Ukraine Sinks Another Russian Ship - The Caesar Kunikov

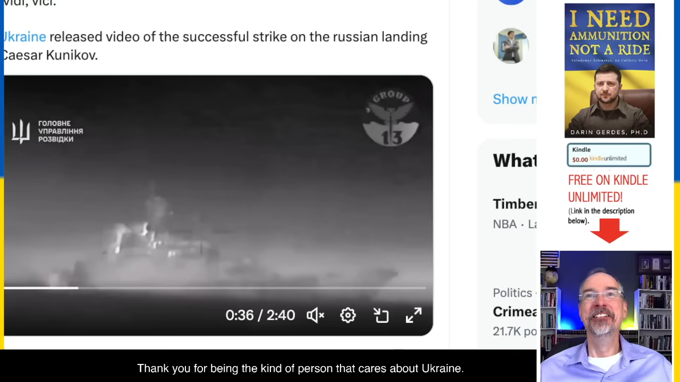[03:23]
Okay, here's the actual footage of the drone boat going after it. And so, it looks just like, and we've seen this story before.
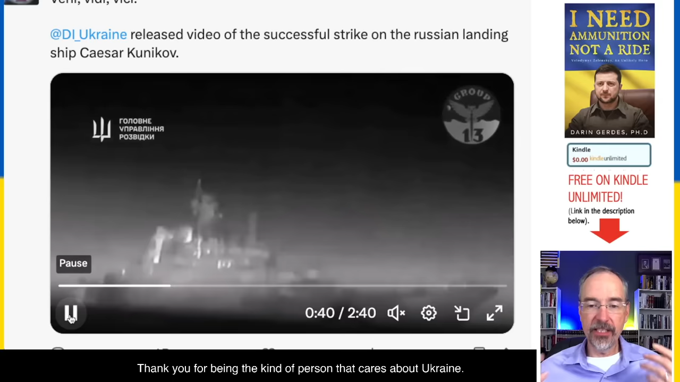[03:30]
That's the fascinating thing. Like, the Russians haven't adapted to what is happening right now. And I'm not going to show you the moment of explosion. I'll put this below if you want to see it.